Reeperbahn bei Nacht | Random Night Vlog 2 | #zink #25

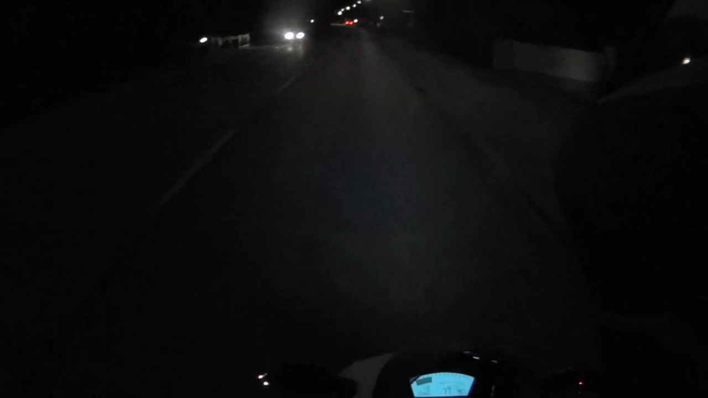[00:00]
random night vlog die zweite was euch erwartet ich weiß es selber nicht aber das erfahren wir zusammen nach dem intro
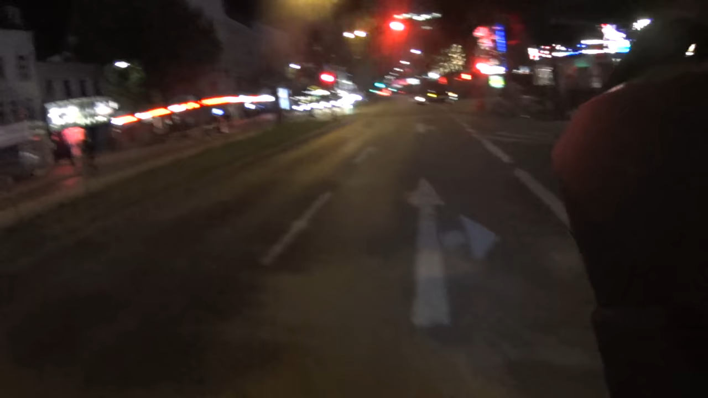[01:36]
rechts von mir ich mach mal den touristenführer hier so
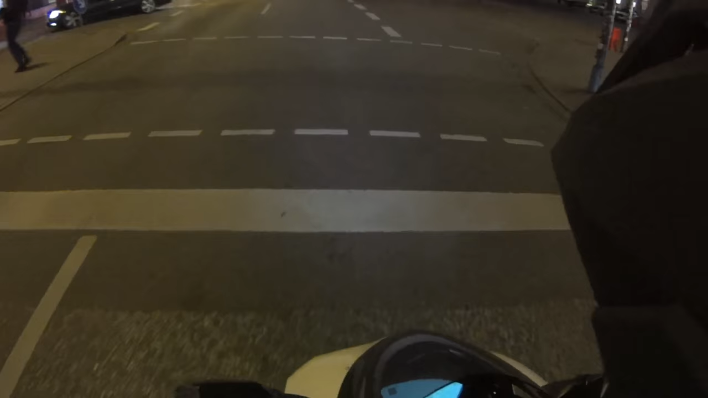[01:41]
meine damen und herren und rechts von mir seht ihr die david's wache die bekannte polizeiwache hier auf der reberbahn in der davidstraße darauf denke ich jetzt nicht ein ist den meisten ein begriff hier
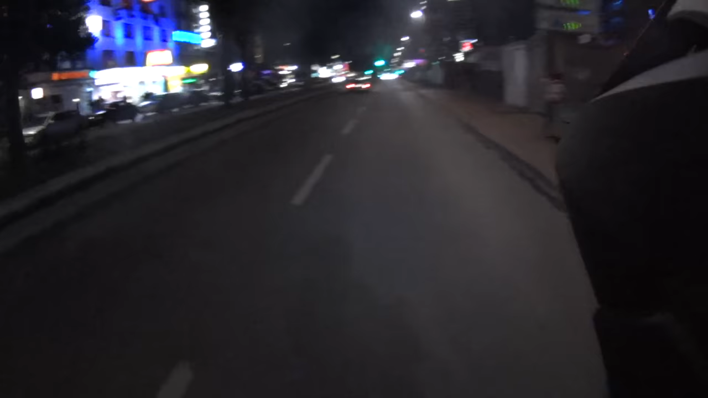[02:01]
spielbudenplatz das ding ist geil leute das wissen das ist eine led außen fassade richtig krass geil gemacht und vor mir seht ihr die tanzenden türme ja gab es ja viel kritik dem vielen hat es nicht gefallen ich finde es cool von der umsetzung her ich mag solche ausgefallenen sachen ja dann wollen wir mal von hier wenden und wir fahren die drehfahrbahn auch von der anderen seite aus